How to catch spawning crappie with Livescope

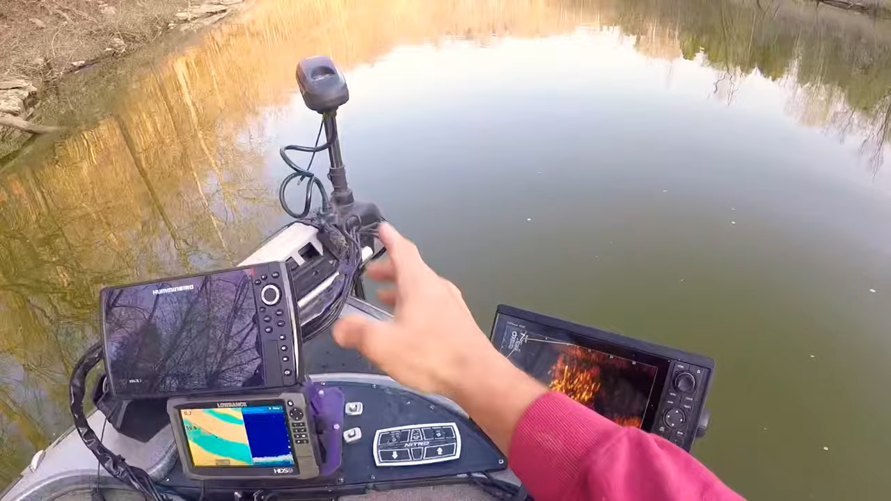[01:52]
yeah see right here chris you can see they are all 10 feet the way the throwing motors pointed they start at three feet go all the way down to nine feet i didn't aim to get this close on
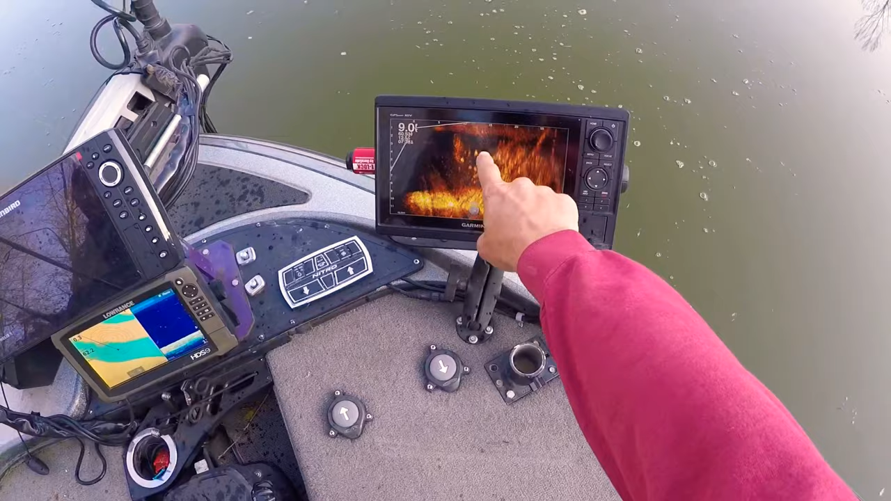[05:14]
heck yeah very nice fish right there's my jig guys right there's the better fish i might end up going on down a few more feet the
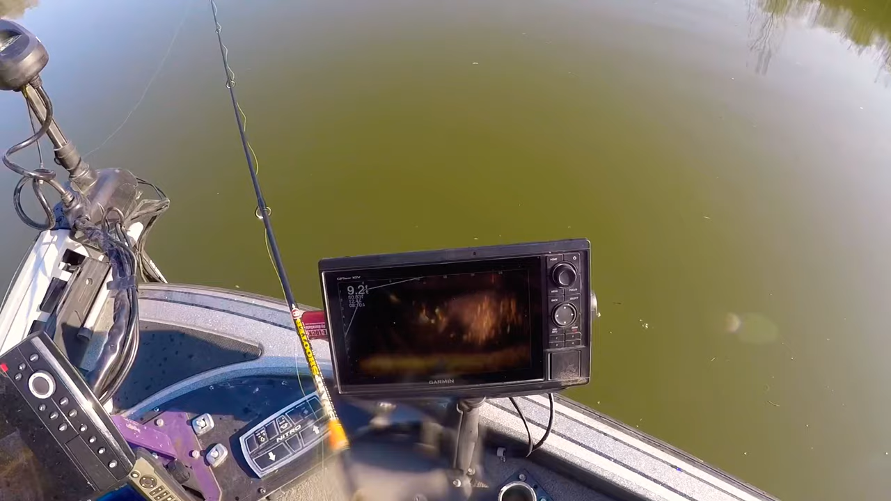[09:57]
oh oh here he comes here he comes gotta love that guys